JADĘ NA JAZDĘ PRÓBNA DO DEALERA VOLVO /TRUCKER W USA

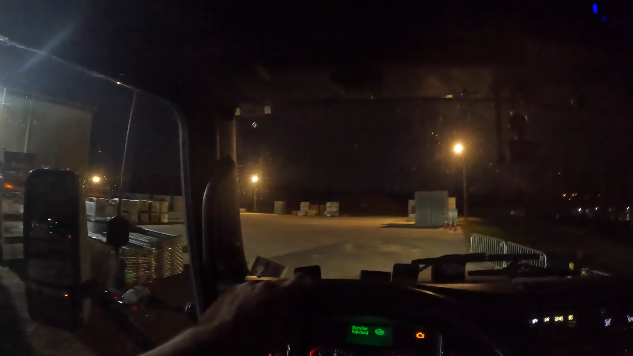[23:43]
Jest poranek, jeszcze ciemno, bo mam dzisiaj załadunek. Biorę takie bramki jakby ustawne. I za 20 minut gościu mnie będzie ładował. Ładowanie rozpoczęte.